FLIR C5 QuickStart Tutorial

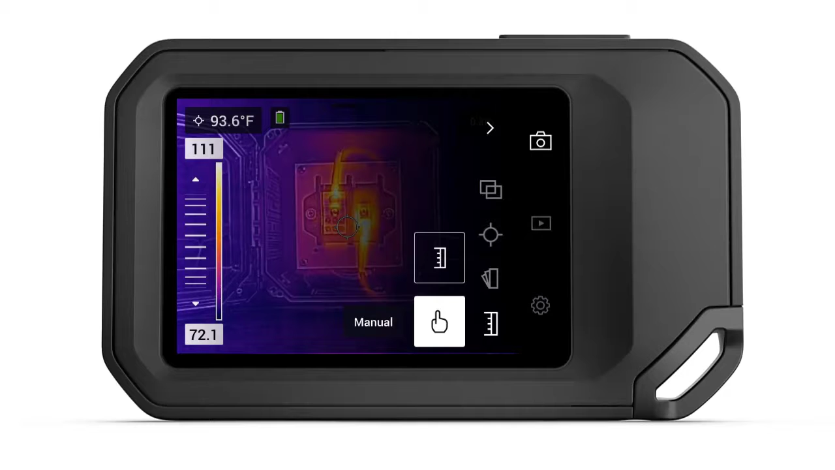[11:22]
On screen: spot 93.6°F
This will highlight the top and bottom numbers on the scale, what we call the span of the image. Touching either of the numbers will lock or unlock that value. A white highlight indicates when a number is unlocked. Now you can move the values up or down by simply dragging your finger across the virtual slider. Pick either the top or bottom numbers to change the width of the span, or unlock both to move them together, which is adjusting level. So what's the right span and level to use? We'll come to certification training and find out.
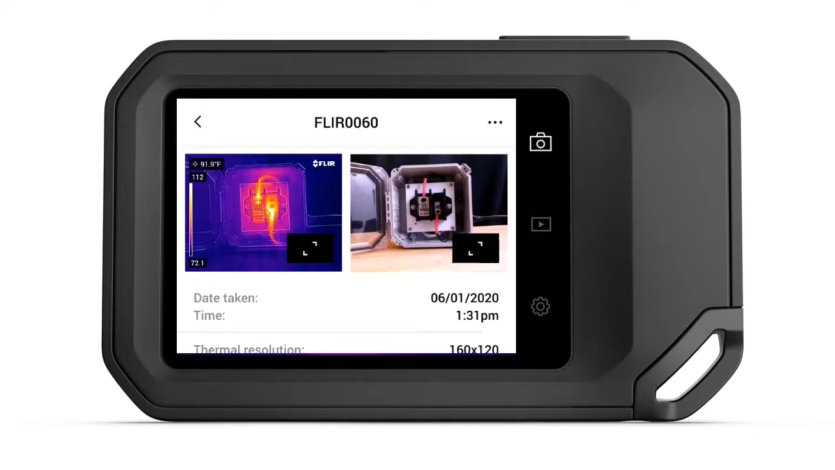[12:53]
The C5 also provides the ability to view, edit, and manage saved images. First, you can expand both the thermal and visual photos by clicking the arrow icon in the lower right corner of each image.
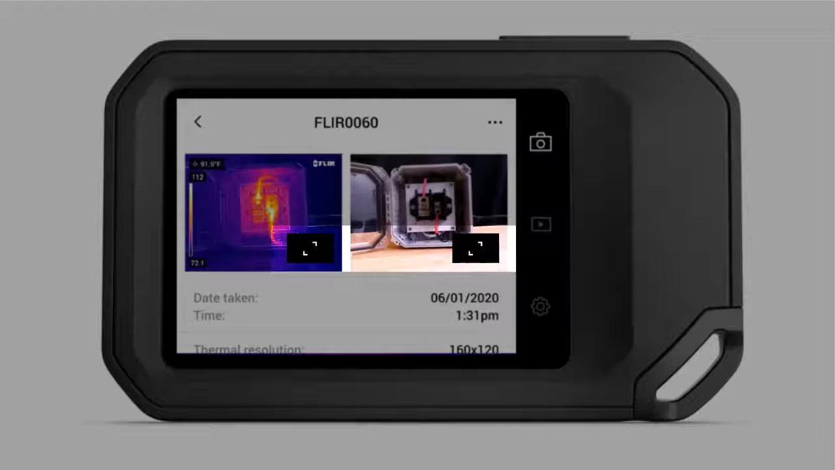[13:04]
The menu button, located at the top right corner of the screen, offers several additional options.
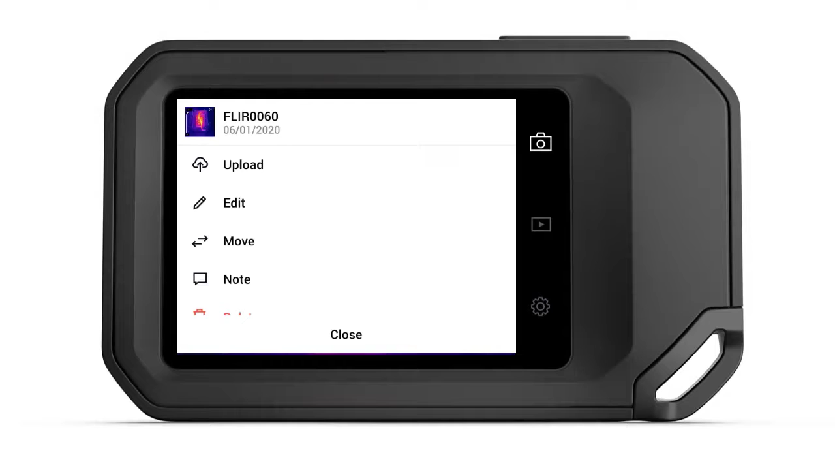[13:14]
Here you can upload your saved image to the cloud, edit the image, move it to another destination folder to better organize your data, add notes which can be used or referenced later in the reporting software, and finally delete if you want to remove the image entirely from the camera.
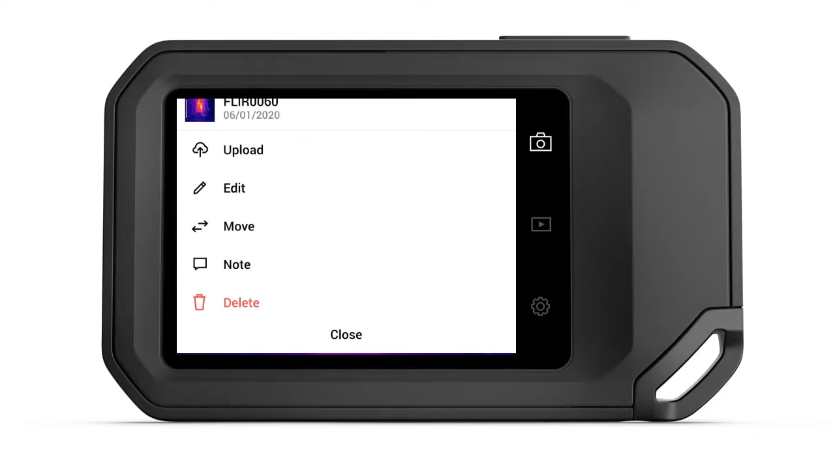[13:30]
Of these, the editing option offers quite a bit of functionality.
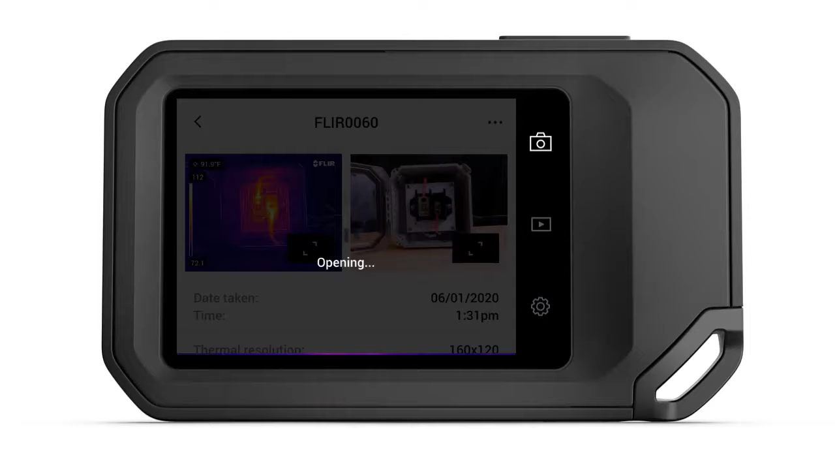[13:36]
In the editing submenu, you can adjust things such as span and level,
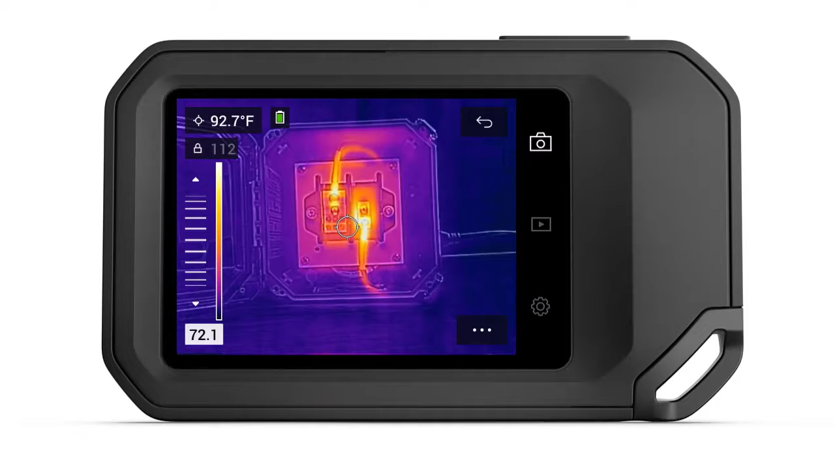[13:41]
On screen: spot 92.7°F
change the measurement tool, or pick a different color palette.